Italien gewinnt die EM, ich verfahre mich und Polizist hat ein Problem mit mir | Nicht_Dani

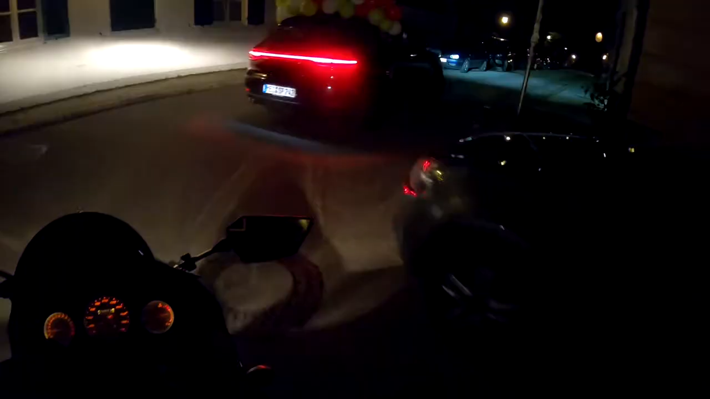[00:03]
Aber ich und der Porsche, wir denken uns einfach, Bruder, System ausgedribbelt, wenn wir außen rumfahren.
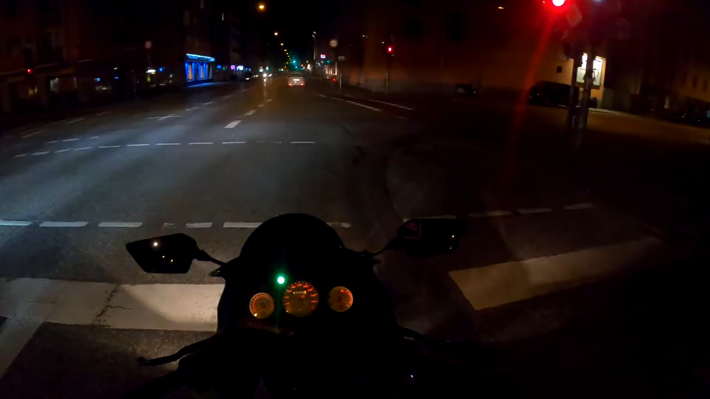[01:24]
Und wenn sie jetzt die EM gewinnen, Bruder, ich weiß halt gar nicht, ob ich dann in die Schretti-Pumpte fahren kann. Nicht, dass die Polizei alles absperrt. Aber das Beste ist halt, ich habe wirklich gar keine Ahnung, was das Ergebnis ist. Weil die haben gerade ein Elfmeterschießen begonnen, dann bin ich halt losgefahren. Ich glaube, jetzt sollte es langsam vorbei sein. Wir werden sehen, wie die Leute drauf sind auf der Isar und so.
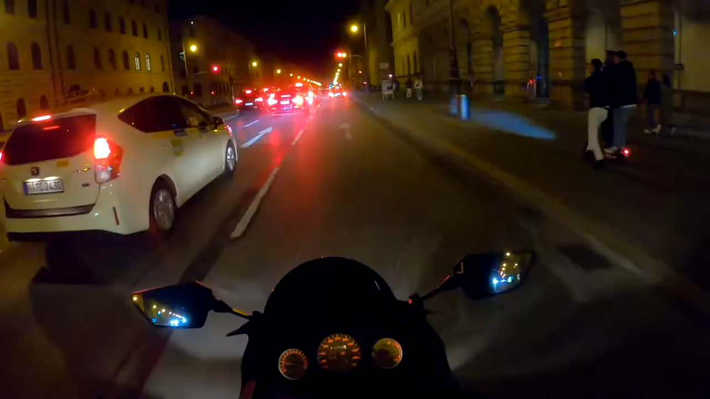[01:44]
Oh, hat Italien echt gewonnen, Digga. Digga, was geht da? Ja, Italien hat gewonnen. Aber Digga, die haben echt die Straße zugemacht.
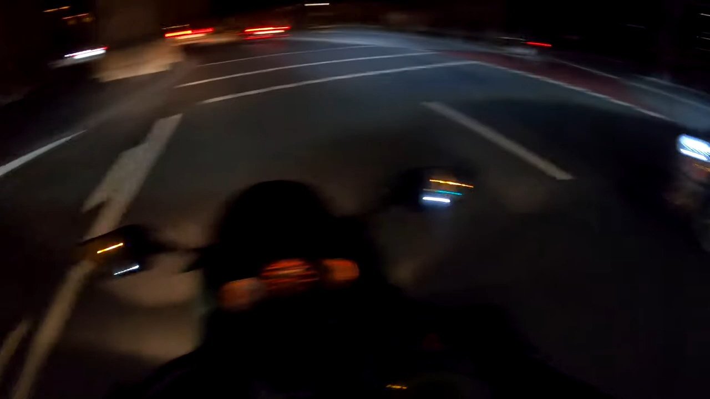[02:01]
Digga. Yo. Da sitzen zwei vorne und zwei hängen oben raus. Die Sache ist, ich habe jetzt nicht mal Ahnung. Ich habe jetzt gar keinen Plan, ob ich angehubt werde oder nicht, Digga.
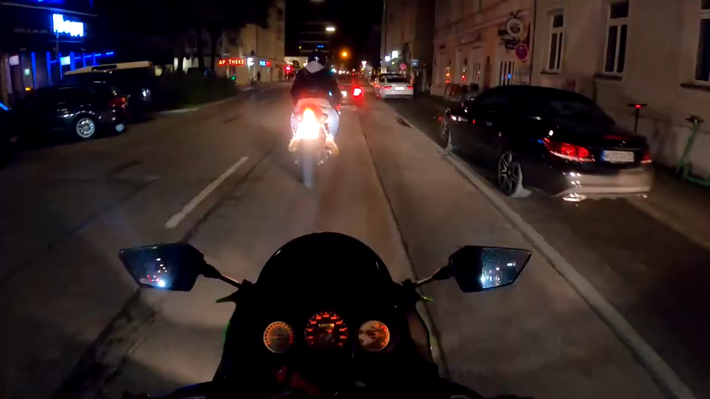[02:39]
Leute, ich glaube, wir dürfen nicht zurück auf die Leopold. Ach Mensch, die blöde Polizei ruiniert wieder mal alles. Bro, ich verstehe schon, dass ihr alle brutal happy seid, aber ich würde halt gerne durch die Stadt zurückfahren, Mann.
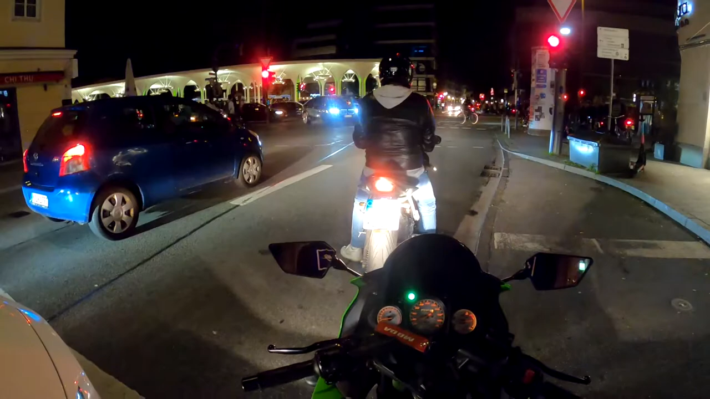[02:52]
Oh, da sind sie der neuen Lichter vom BMW, wo der Grill auch beleuchtet wird. Ich weiß nie, was ich davon halten soll. Mensch, nicht über Rot gehen.
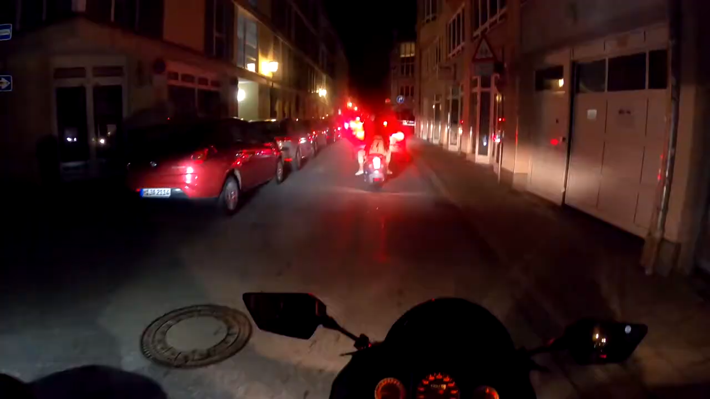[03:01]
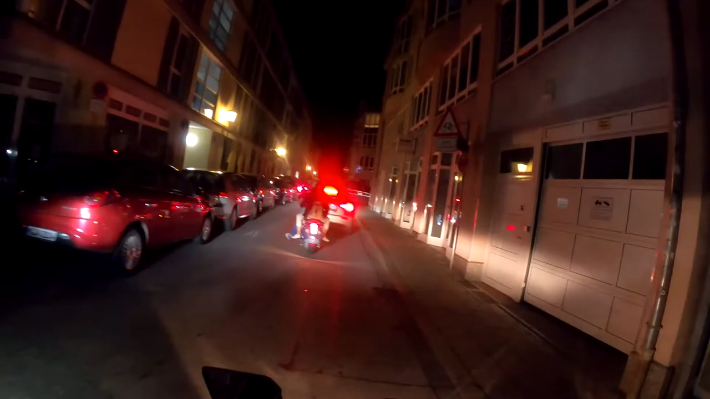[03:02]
Ist da auch gesperrt.
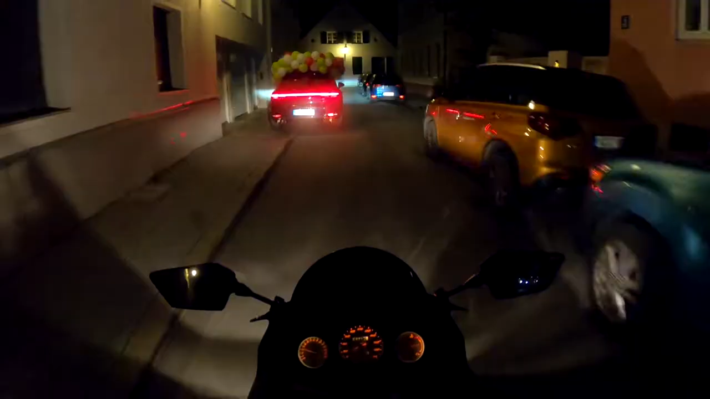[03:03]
Naja, kompletter Verkehrskollaps. Aber ich und der Porsche, wir denken uns einfach, Bruder, System ausgedribbelt, wenn wir außen rumfahren. Bro, ich und der Porsche, wir schwimmen auf einer Wellenlänge, Digga.
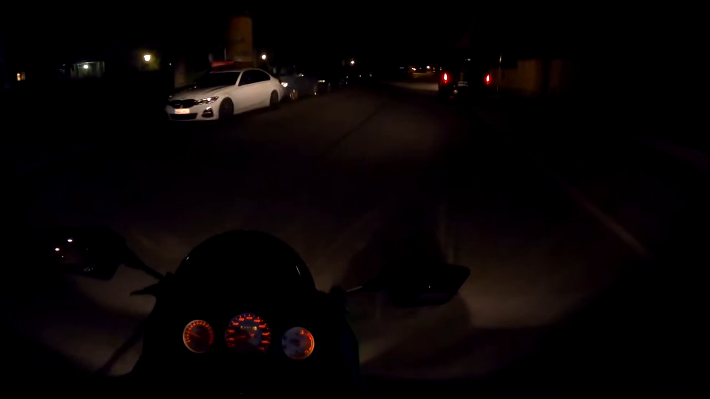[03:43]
Mission failed. Ich weiß nicht, was ich zu Hause will. Eigentlich habe ich Vorfahrt. Danke dir, Bruder. Du hast doch so Warmblinker an. Ah, da. Ich weiß, wen ich verfolge. Ich verfolge das Erl-Auto. Weil der will hier auch ganz schnell raus. Naja, Leute.
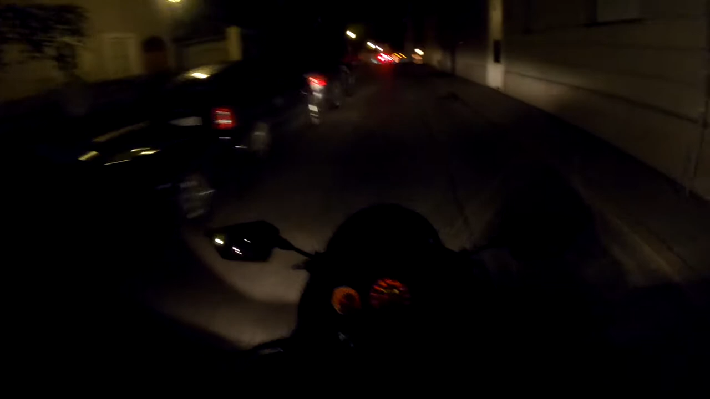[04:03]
Nee, Digga, ich ziehe jetzt durch, bis ich eigentlich auf dem Ring bin. Ihr müsst mitbekommen, wie das hier abgeht. Komme ich jetzt raus? Bitte?
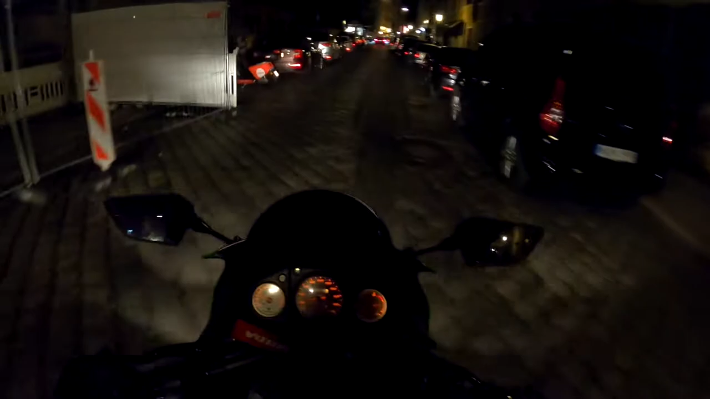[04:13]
Ich will hier nicht mehr sein. Polizei, lass dich einfach gehen. Oh mein Gott. Zivilisation?
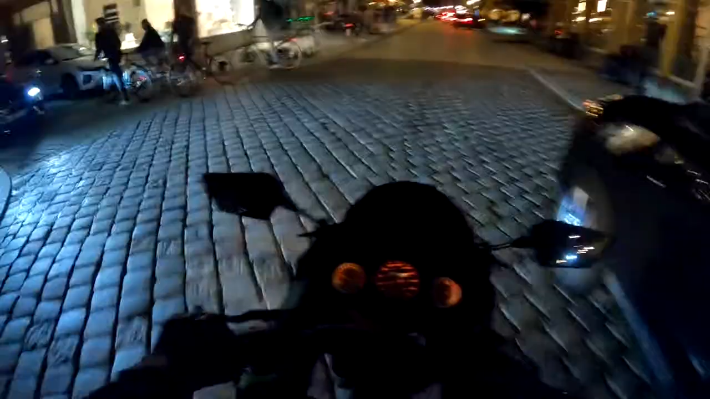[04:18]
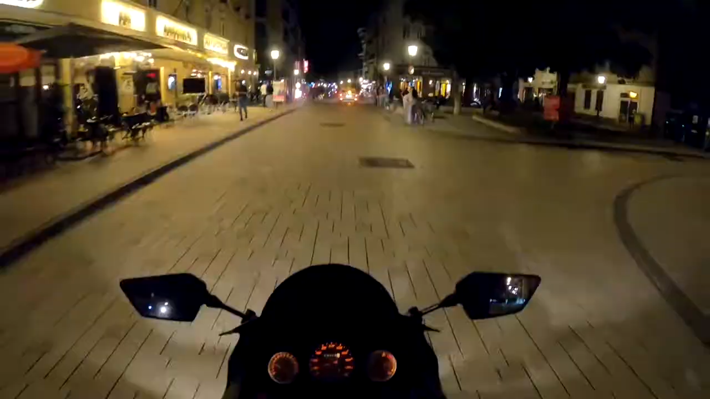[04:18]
Ja. Ja. Ich habe es rausgeschafft. Ja, komm, ihr müsst nach rechts. Es geht nicht anders.
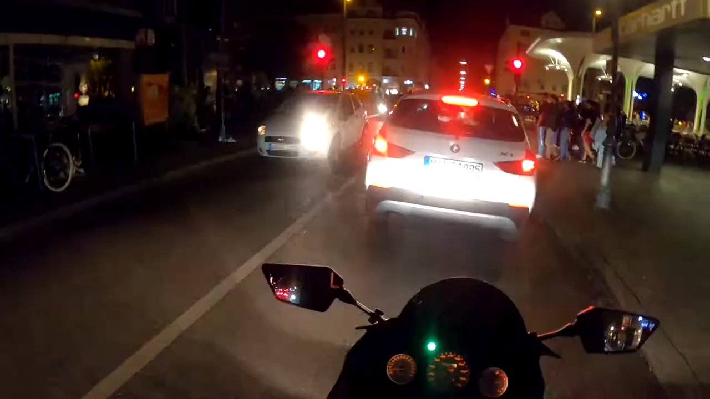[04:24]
Ich weiß gar nicht, ob man mich jetzt noch überhaupt hört. Solange die hier alle rumhupen. Ja, genau. Hupt halt rum. Kann ich kein Video mehr machen. Naja, wie ihr seht, ich habe es rausgeschafft.
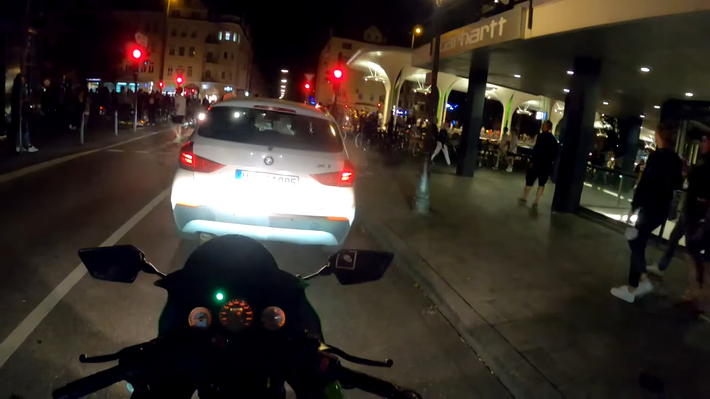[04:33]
Das heißt, ich beende dann auch langsam mal das Video. Weil ich fahre jetzt nach rechts. Und dann wird, denke ich mal, der Ring noch offen sein. Hoffe ich.